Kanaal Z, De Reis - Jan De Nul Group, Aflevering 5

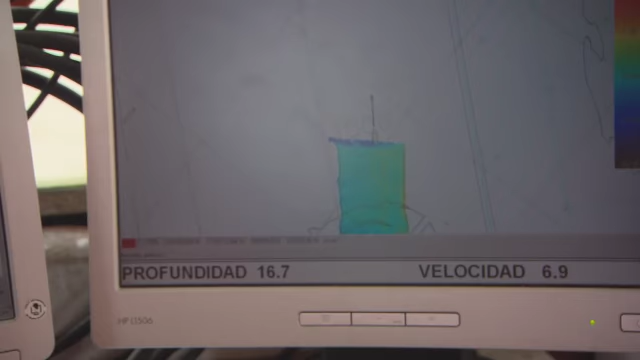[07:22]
Voilà, je kunt nu zien dat hier de kuttersnee begint. Dus hier hebben ze nog niet gewerkt. En tot hier hebben ze gesneden. Dus waarschijnlijk gaat dat zelfs zo'n vorm zijn. En dan als we erover gaan, kunnen we aflezen hoe diep het is.